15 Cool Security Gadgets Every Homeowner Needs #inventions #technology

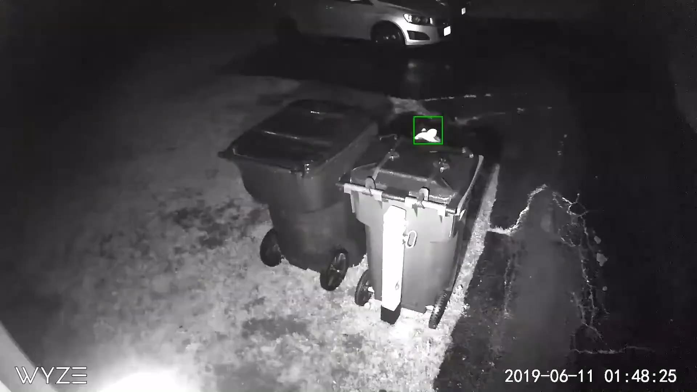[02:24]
Dogs and rodents are among the many creatures that could be drawn to an open or overturned trash.